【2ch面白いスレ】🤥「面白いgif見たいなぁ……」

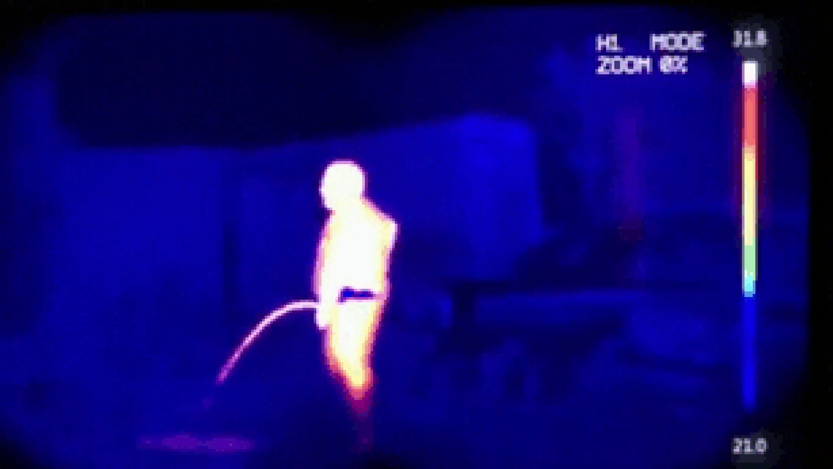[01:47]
忙しいな。 気持ちよさそう。
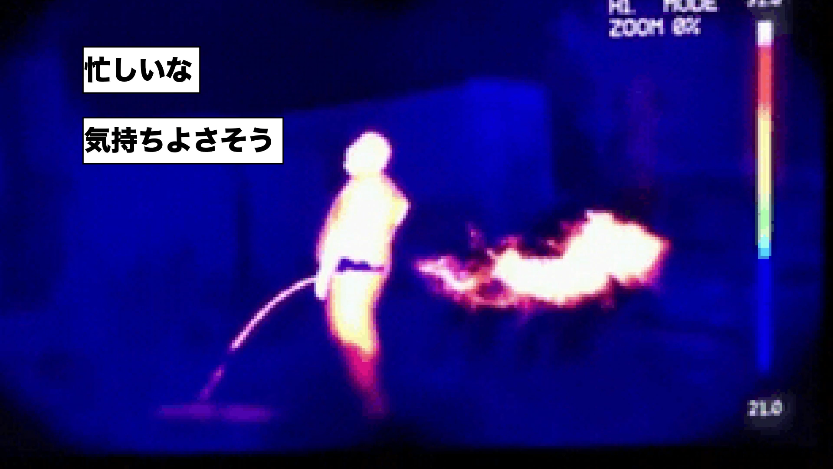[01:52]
へでかすぎやろ。 火炎放射器みたいでかっこいい。